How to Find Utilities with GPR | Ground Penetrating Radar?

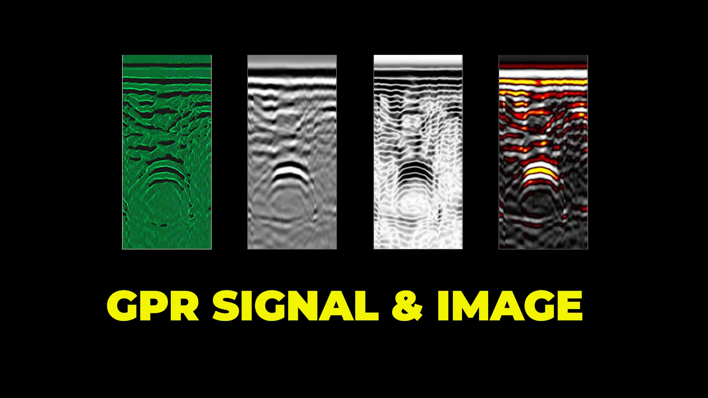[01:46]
The further you are from 90 degrees perpendicular to the utility,
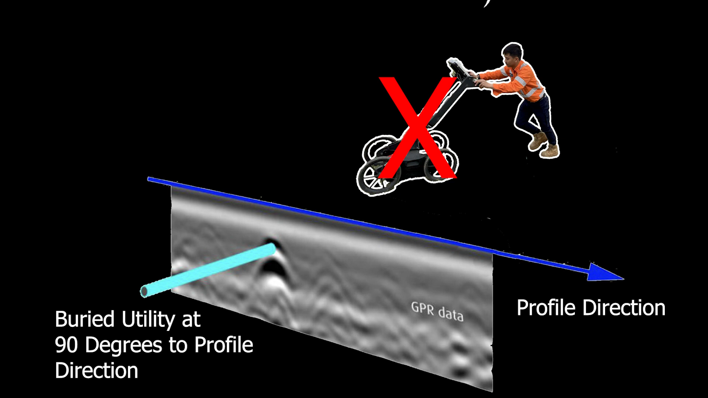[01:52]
the greater the chance the energy may bypass the utility
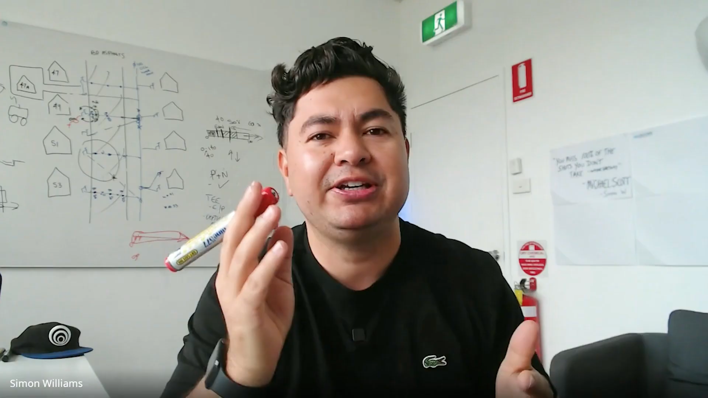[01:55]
and might not be reflected back into the antenna.
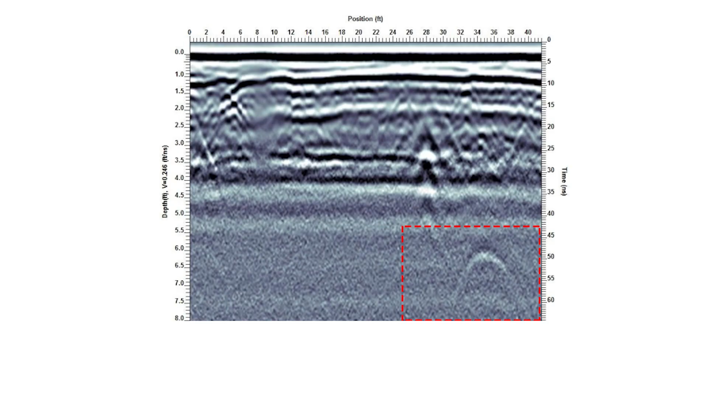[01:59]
Results in a weaker hyperbolic response,